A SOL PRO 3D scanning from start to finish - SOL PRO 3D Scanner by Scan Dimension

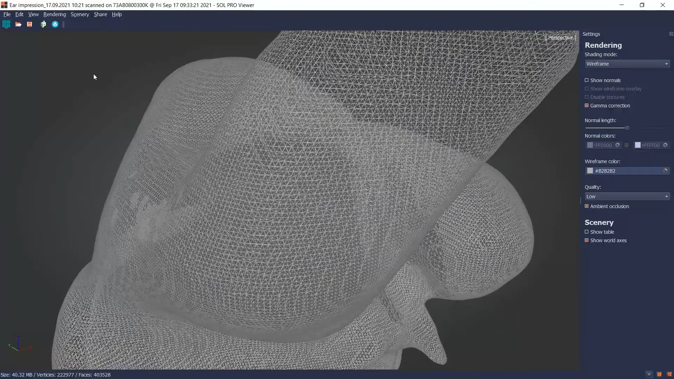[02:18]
You can also upload it for sharing, or export your model in various file formats for further editing in third-party software or for 3D printing.